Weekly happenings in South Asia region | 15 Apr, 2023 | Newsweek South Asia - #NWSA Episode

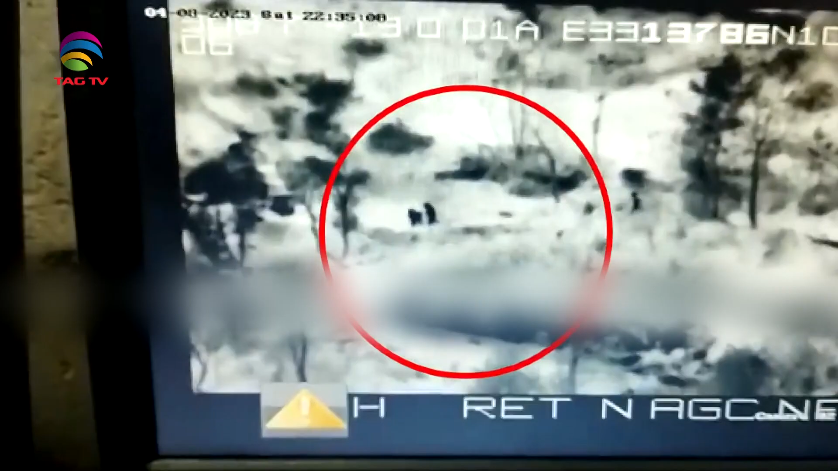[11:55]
According to police officials, around 10.15 pm on April 8,
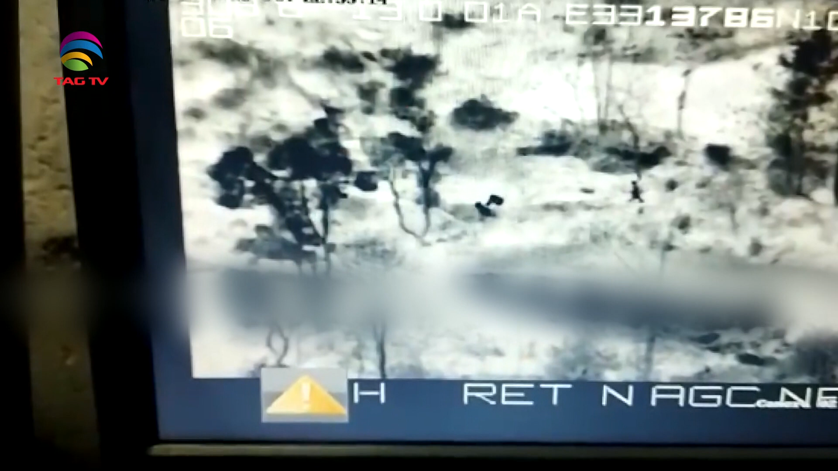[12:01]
troops deployed along the LOC in Poonj sector observed a suspicious movement of a group of three individuals close to the LOC.